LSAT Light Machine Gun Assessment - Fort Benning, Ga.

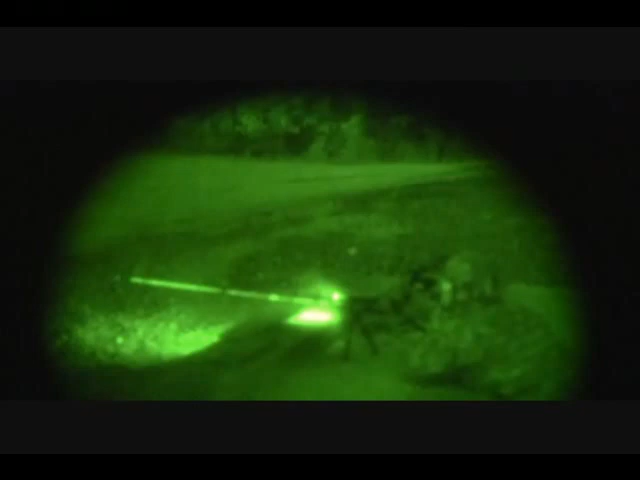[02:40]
As opposed to with the SAW, I have yet to get it within the size of a quarter, so it was real impressive accuracy. The night fire event was executed to validate the weapon's ability to be effectively employed during night operations in conjunction with the PEC-15 laser, the primary sighting device used by Army soldiers for night fire.
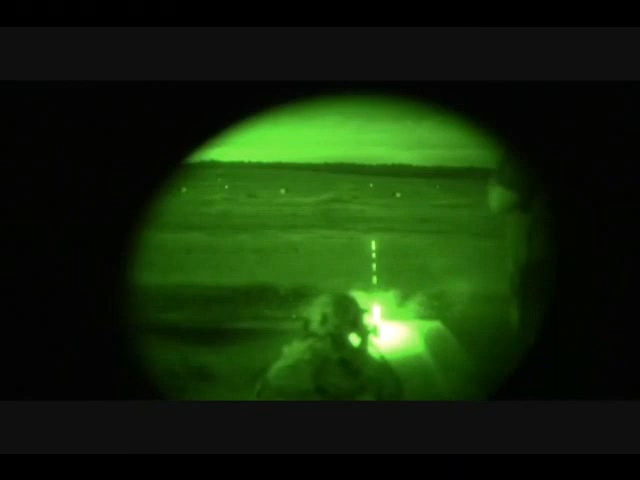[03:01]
Being fully capable for night ops is critical since a large portion of our combat operations occurred during times of limited visibility. The SAW is obviously heavier.